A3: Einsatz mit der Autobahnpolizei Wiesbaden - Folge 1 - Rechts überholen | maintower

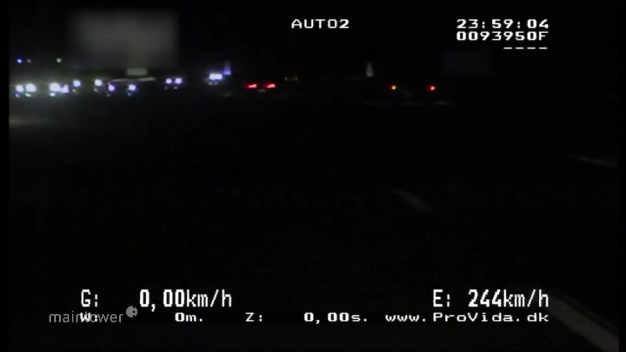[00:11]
Raser. Auf dem Schild oben links steht 100, auf dem Tacho unten rechts 230.